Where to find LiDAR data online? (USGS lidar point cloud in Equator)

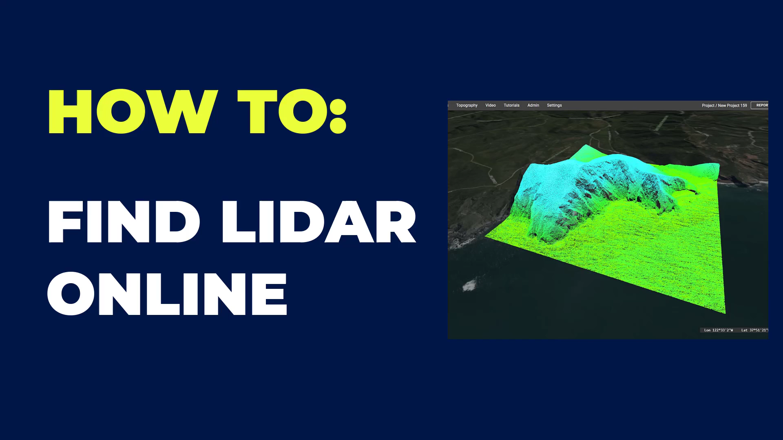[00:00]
Hi, my name is Rebecca, and today I'm going to show you how to find LiDAR data online. Specifically, we're going to be looking at USGS LiDAR data, and we're going to be using the Equator platform to find that information and extract it.
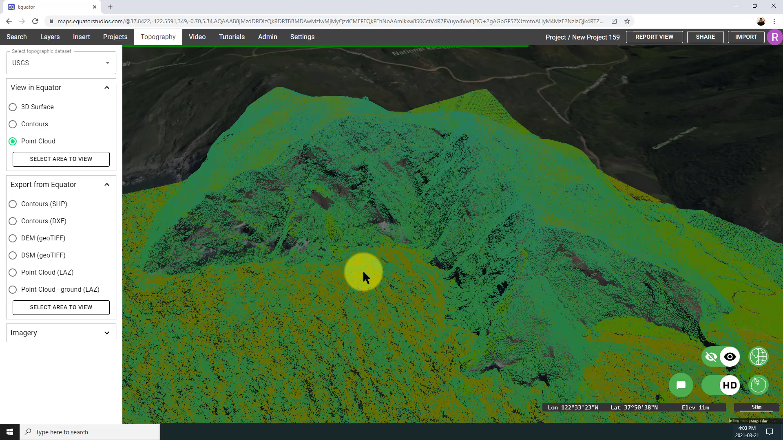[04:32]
Also looks great. And let me just turn off the base map here. It's a little bit easier to see when you don't have the imagery on. Back in my layer manager, I can actually play with the way this data looks a little bit. So if I open up colors, you have the ability to change the color of the information based on different things like intensity, height, classification, and so on.
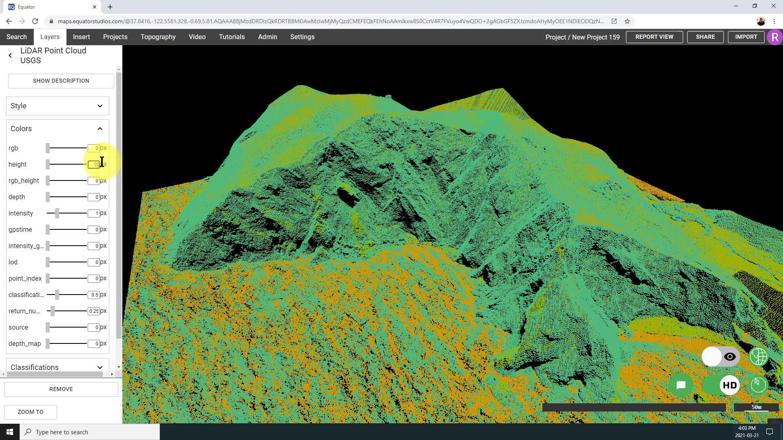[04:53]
So what I'm doing now is I'm basically just changing,
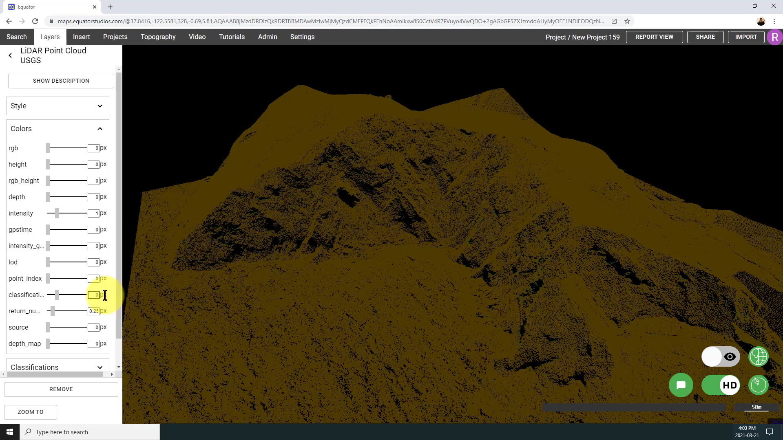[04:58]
just turning down all the parameters to zero and
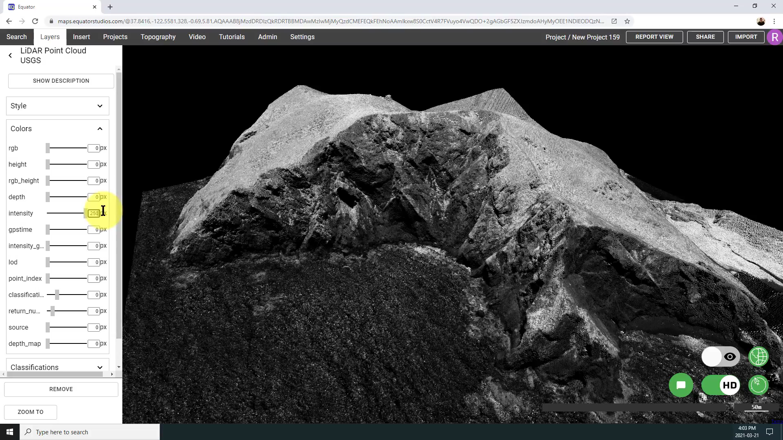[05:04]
maxing out intensity so that I can see the detail in a way that's really easy for me to understand.
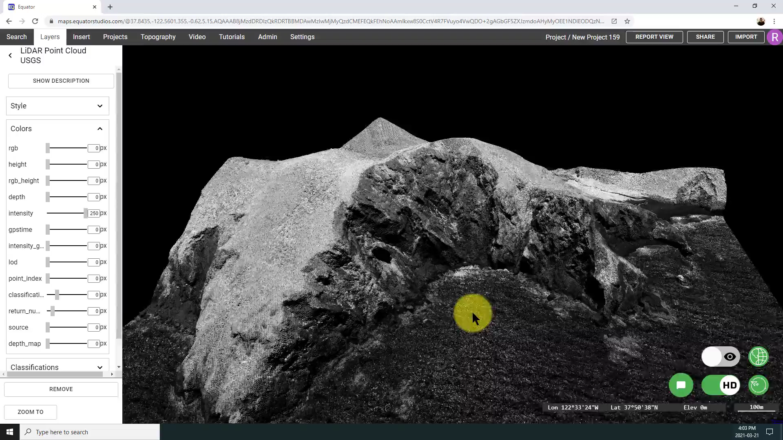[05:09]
This data is just gorgeous and I find that when I'm viewing it in, you know, full sort of intensity black and white, I can make out a lot of the detail a lot easier.